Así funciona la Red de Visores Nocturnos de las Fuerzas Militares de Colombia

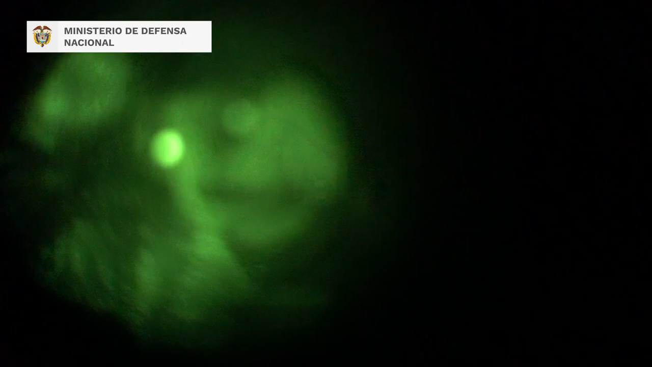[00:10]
El visor lo que hace es coge la luz ambiente,